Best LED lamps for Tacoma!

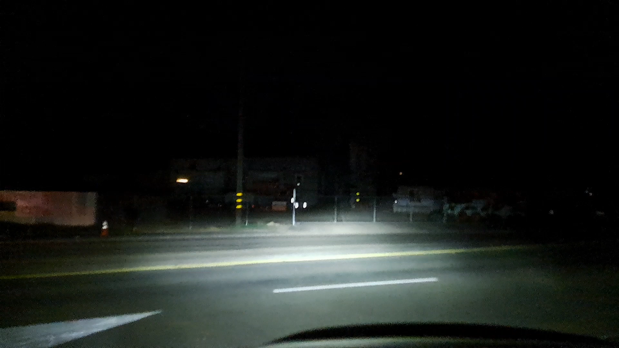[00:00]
so we have our low beams and i got these off of amazon highly rated highly uh recommended by a few toyota groups but they are the